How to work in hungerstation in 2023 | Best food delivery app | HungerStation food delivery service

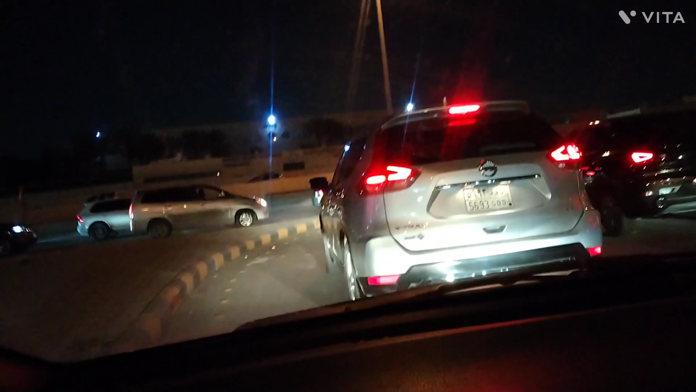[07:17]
स यहां पर हमेशा जाम लगा रहता है तो थोड़ा देख की गाड़ी क्रोज करनी पड़ती है तो मैंने मुबाईल एक साइड में रख दिया था और अभी में हमारा रास्ता 19